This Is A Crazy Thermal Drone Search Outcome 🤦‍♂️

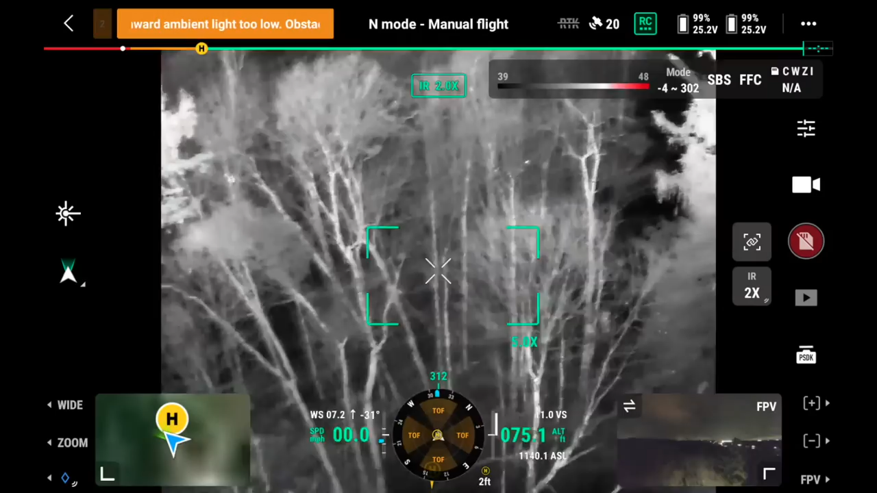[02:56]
Right there is where the buck was shot.
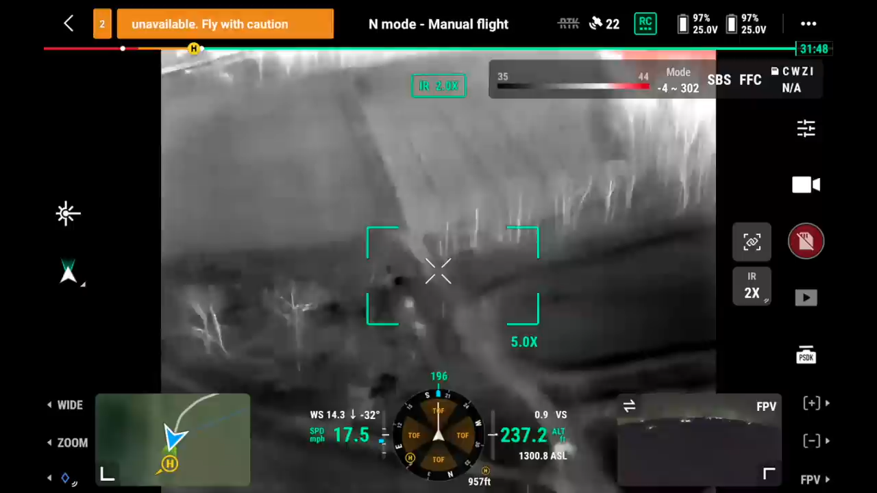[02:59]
At the tip of that small strip is where I shot it. Right, exactly right there is where it was shot. I don't know that blind.
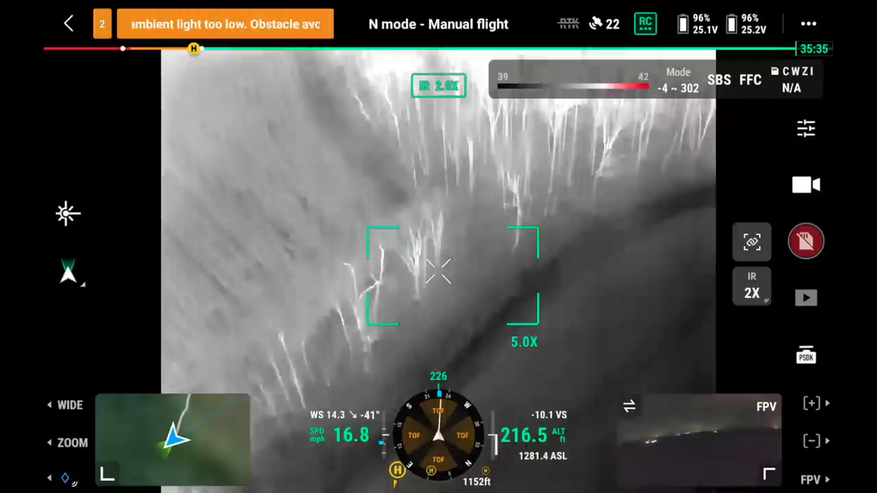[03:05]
Last place we've seen it was about two inches. Right in there is the last place we've seen it.
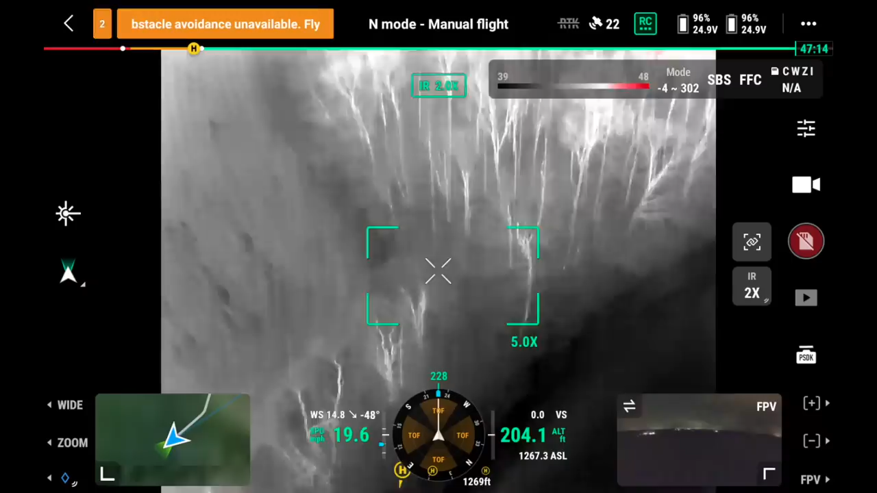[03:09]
Right.
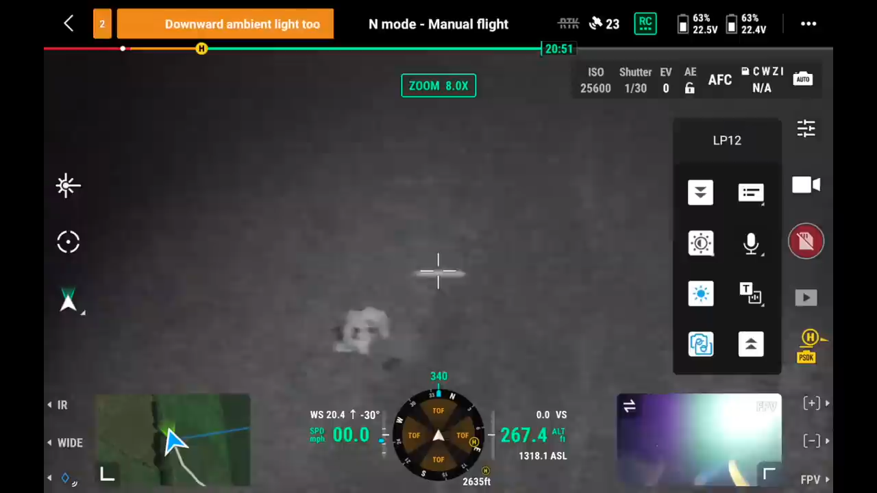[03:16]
That's in cows. That's in cows. Got to be bad, baby.
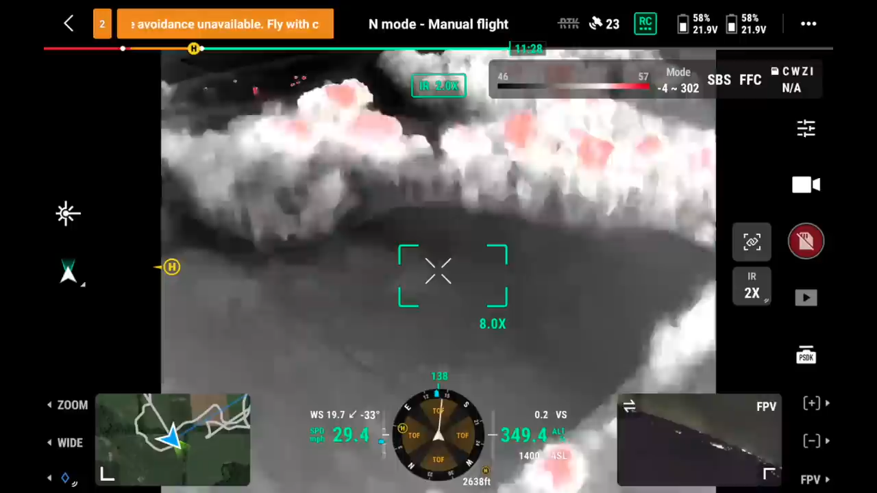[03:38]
Come on. I want this thing to be it. I'm feeling pretty confident.
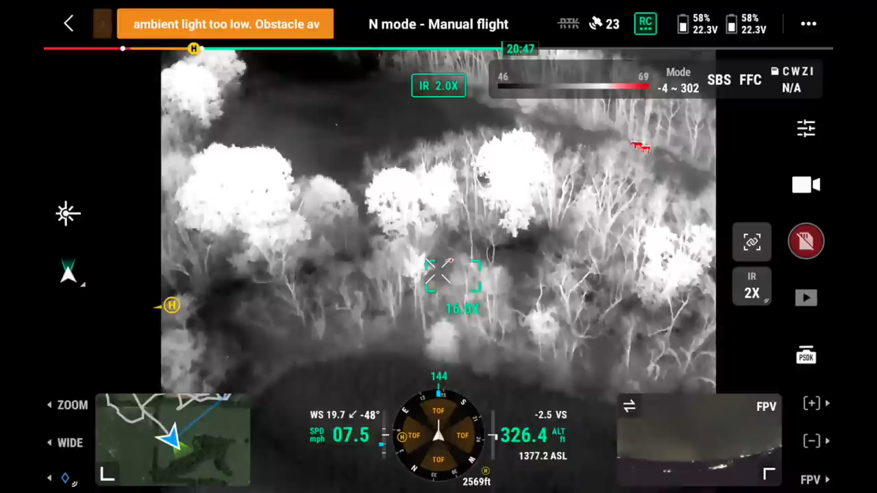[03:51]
show yourself there we go that's him we got him
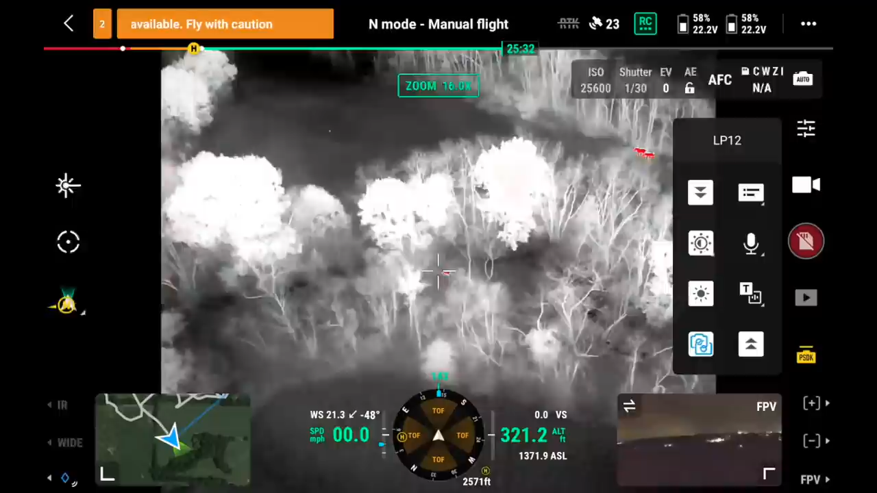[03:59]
why do I have fuck fever like I've never had before right now isn't it wild
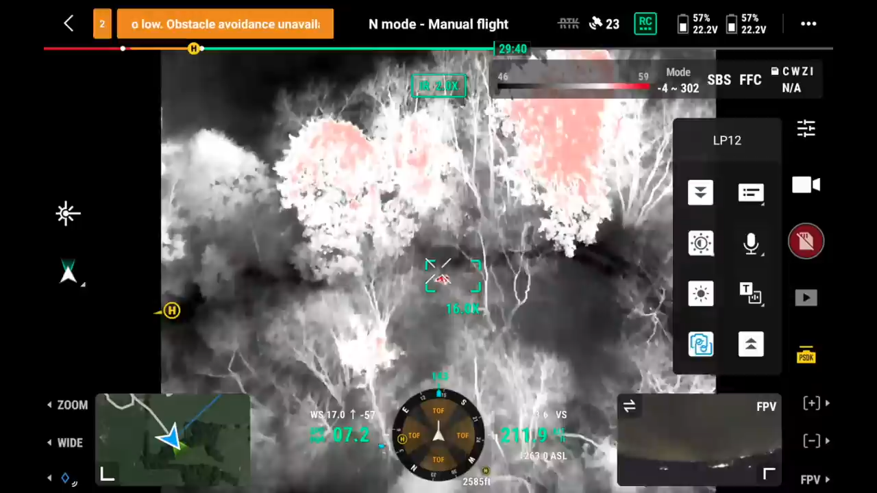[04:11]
I think he's dead hey hey the day you're ready to hire an employee you call me and I quit everything I do he's dead isn't he
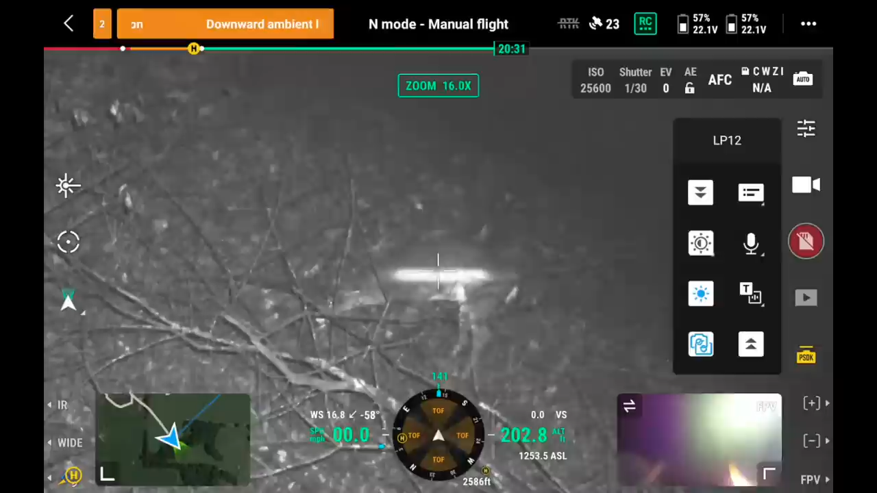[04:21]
he's still alive his ears moving a little bit he's about to expire
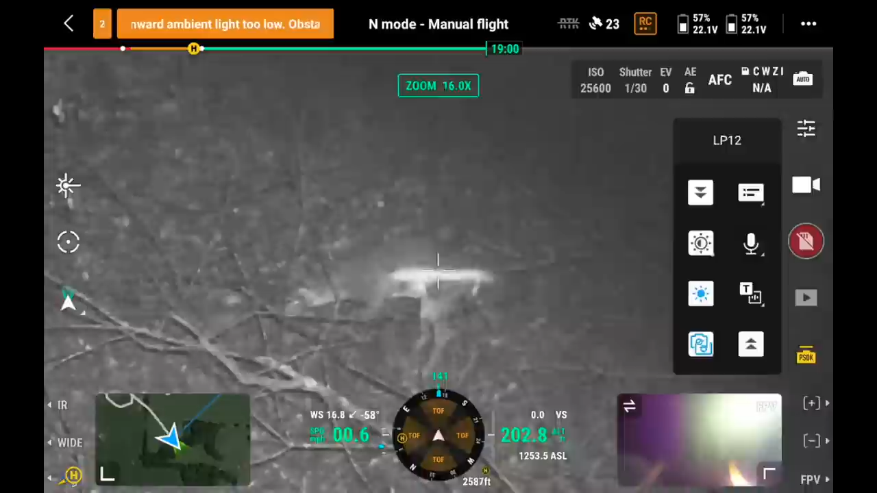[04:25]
we found him and he's still alive he's all the way back we gotta show dad that that's the coolest
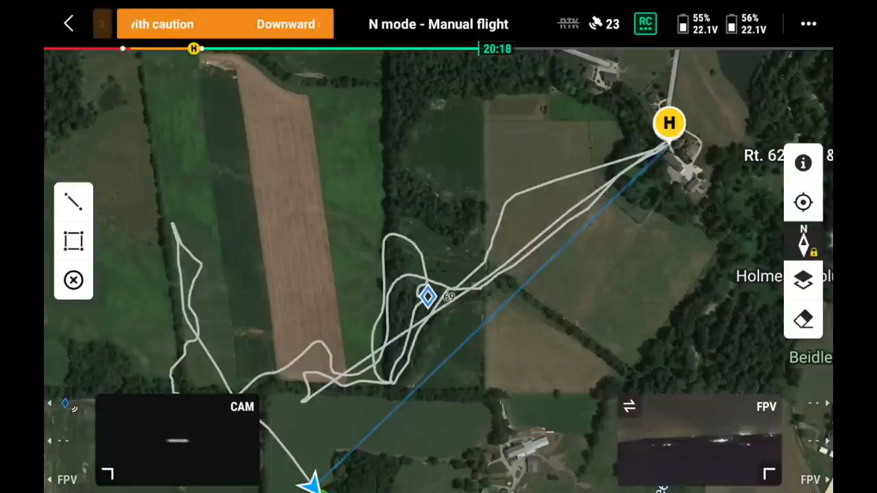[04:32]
what's that can you zoom in this is cool
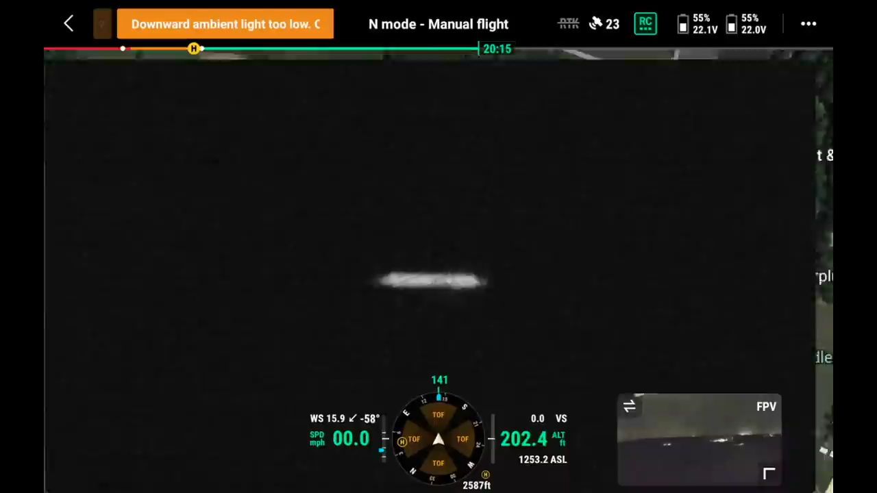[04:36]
technology you can see his ear moving
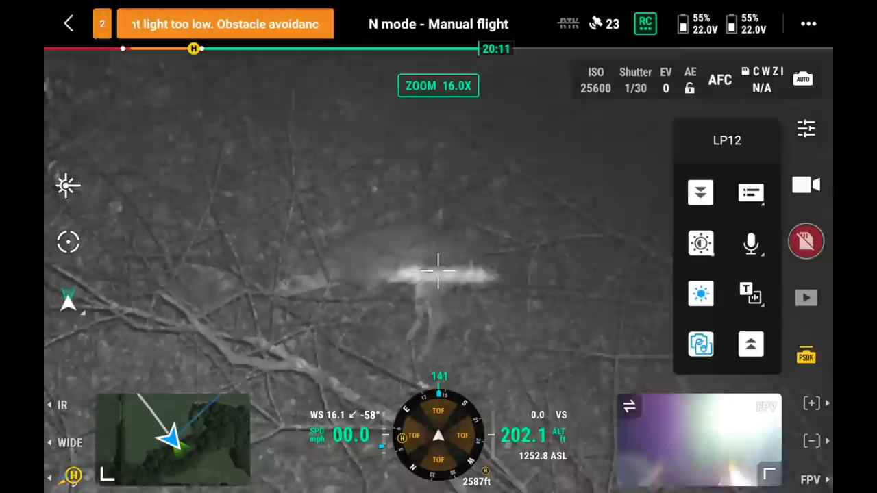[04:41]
he's standing there isn't he no he's laying and it's raining
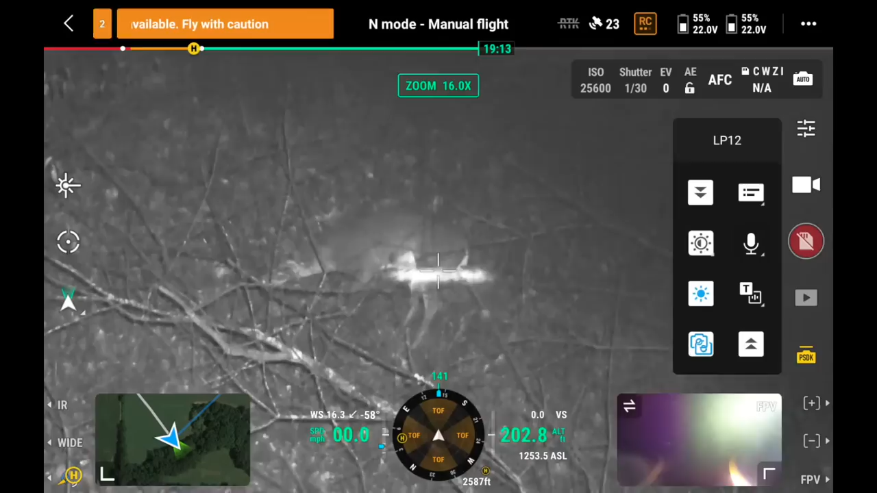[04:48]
how did you find him he's laying there he's laying there he's spread out he's dying
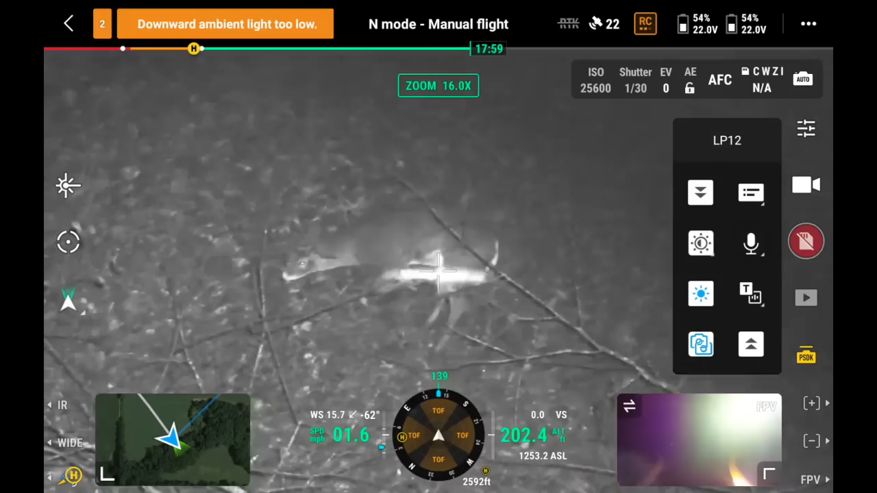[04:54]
he's stretched out can you see horns oh yeah